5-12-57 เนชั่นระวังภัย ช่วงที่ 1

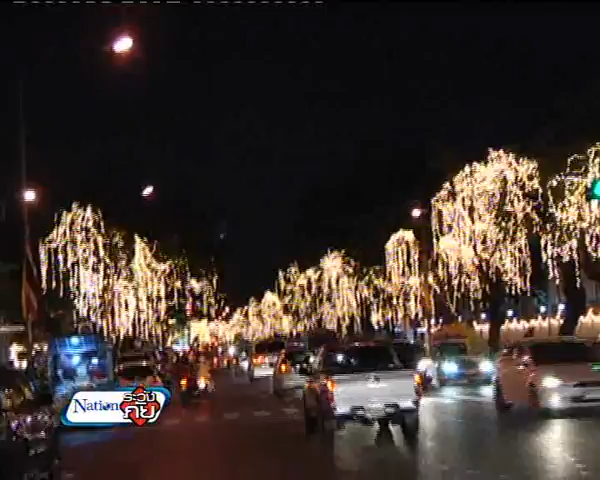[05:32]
ละลายภาพละลายข้างหลังก็จะเป็นแสงไฟจุดๆสวยงามมากเลยนะคะนี่ขนาดเราถ่ายด้วยกล้องจาก